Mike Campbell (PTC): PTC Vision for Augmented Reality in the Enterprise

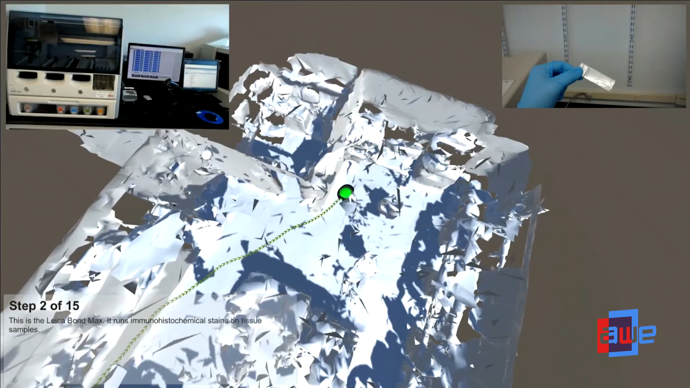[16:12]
In the top left corner, we have a streaming video feed of everything that is happening.
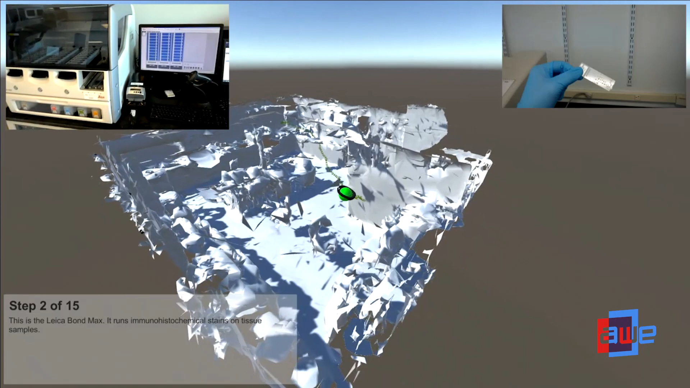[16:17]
In the top right corner, any particular posed picture that she chooses to create, we capture.